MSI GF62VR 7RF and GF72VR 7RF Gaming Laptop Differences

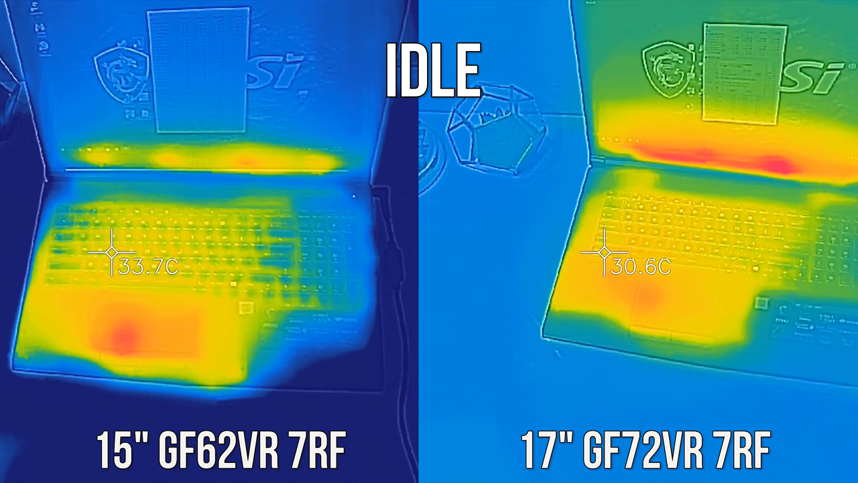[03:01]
We can see that the 15 inch laptop is just a few degrees warmer, despite the internals being cooler.
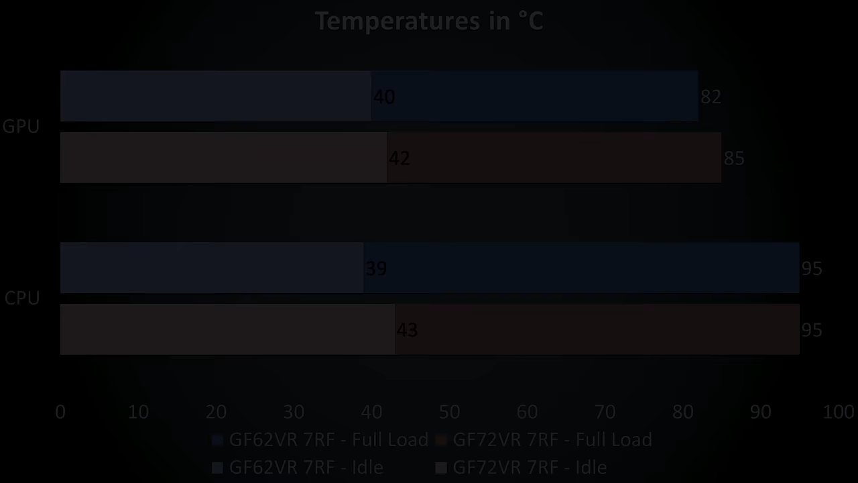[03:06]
With the CPU and GPU both under 100% load the temperatures rose quite a lot,
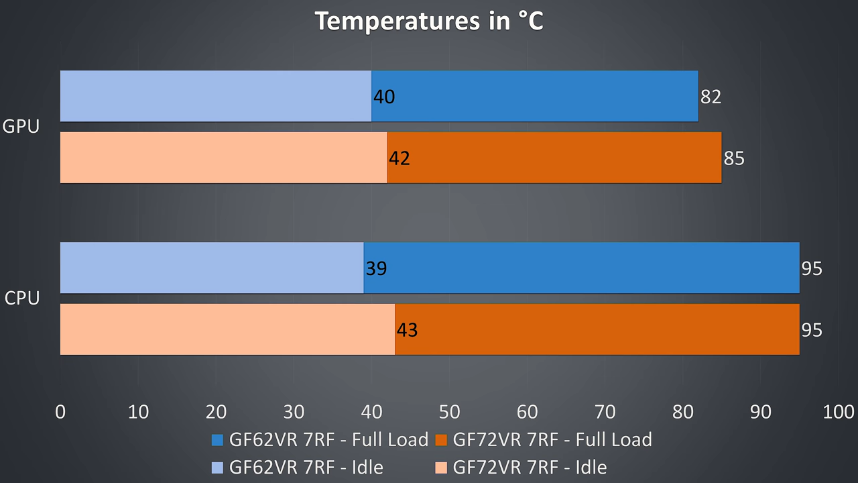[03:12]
with both CPUs maxing out at 95 degrees Celsius and throttling around 20%, the GPU on the 17 inch is a bit warmer too, again showing that overall it's running warmer despite in theory having more cooling space. Both laptops were also making about the same level of noise at 54 decibels.
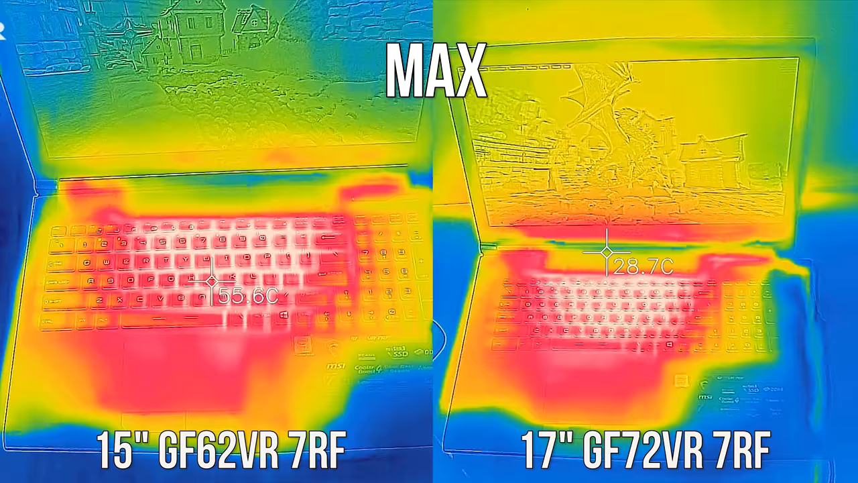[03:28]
In general we can see that the keyboard area for the 17 inch laptop is getting a bit warmer, but they're not far apart. I'll only include a few game benchmarks here, as they both have the same specs and the results aren't that far apart.